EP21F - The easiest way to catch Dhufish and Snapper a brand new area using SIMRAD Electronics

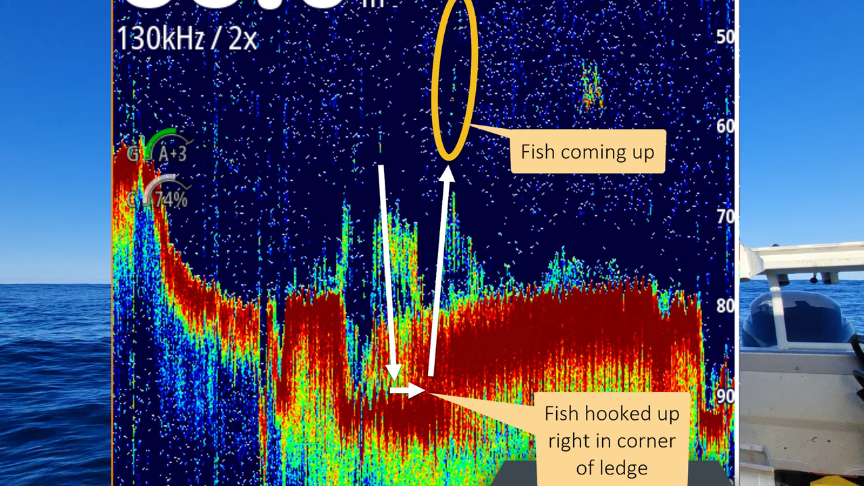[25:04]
There's a lot of pinkies swimming around it. It's not really swimming like a pinky though. It does feel a bit like a dewey.